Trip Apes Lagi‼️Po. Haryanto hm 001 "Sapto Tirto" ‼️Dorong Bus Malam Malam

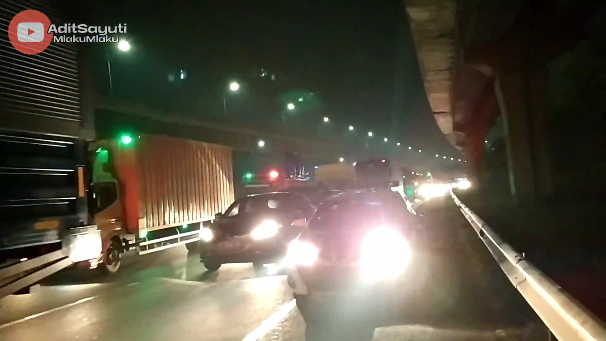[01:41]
Sekarang lagi diperbaiki bisnya. Nanti aja kalau sudah jalan kita nanya-nanya kenapa.
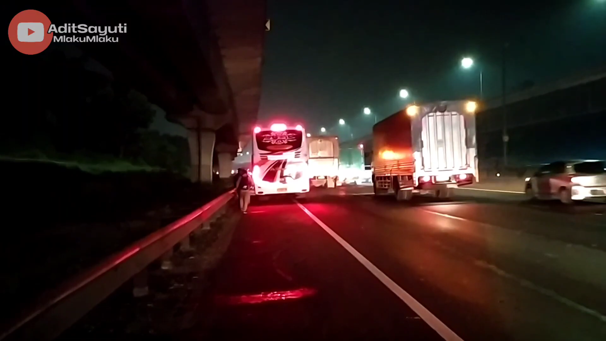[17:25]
Duh, nggak kelihatan. Itu divisi Pekalongan. Nanti dibawa sampai rumah makan Menara Kudus Cirebon sebelum disusulin oleh HM150 yang sedang OTW dari Ndoyong.
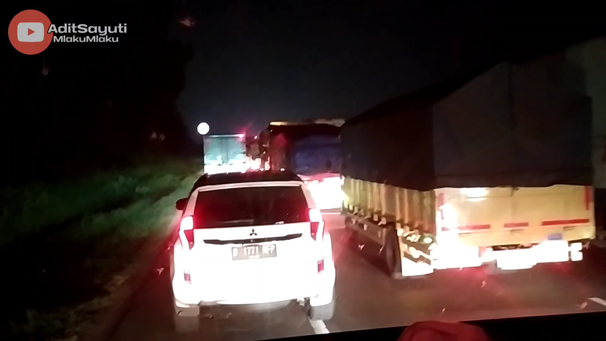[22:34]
Saya ngetrip kusut meneh. Aduh. Ini jalanan juga macet banget ini. Ini di KM57 ya, Mas ya? 57. Ya, ini 57. Ya. Kondisinya padat merayap. Liburan juga, Mas. Iya ya, liburan sekolah udah mulai sih ya. Kan bikin sumbat itu, kalau belum bikin cerita, tamiya-tamiya itu
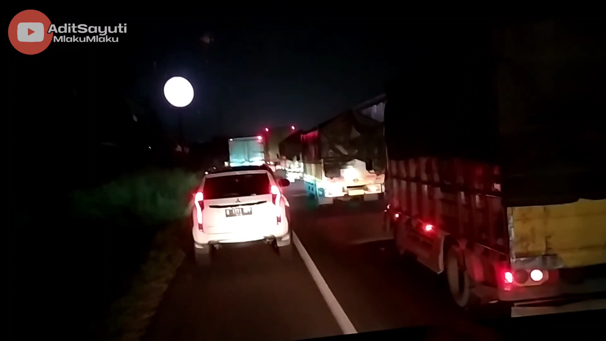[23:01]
loh. Wong bis yo full seat kabe sih di CB kok. Aku wong bolu. Oh, yang ke arah anu, Mas, maksudnya yang ke arah Jawa Tengah, Solo, Jogja dan sekitarnya sana rame, Mas.